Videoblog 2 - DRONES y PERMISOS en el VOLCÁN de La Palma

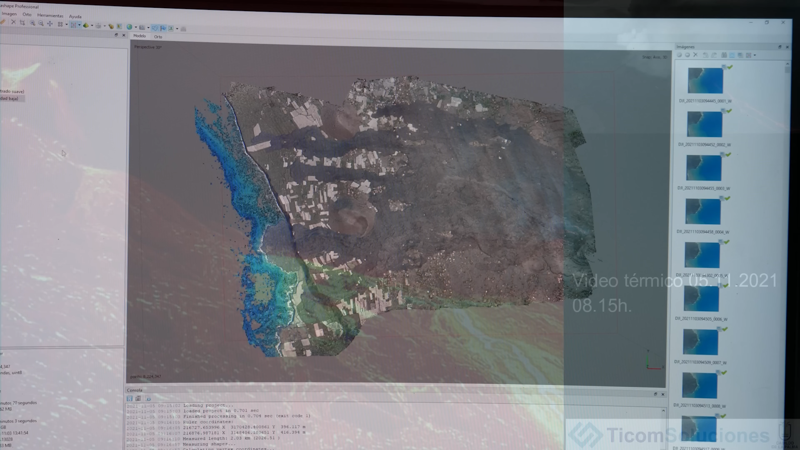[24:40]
Y bueno, luego hacemos fotogrametría y toda una serie de modelos que le ayudan a la población a saber cuál es la situación de las coladas, de sus viviendas...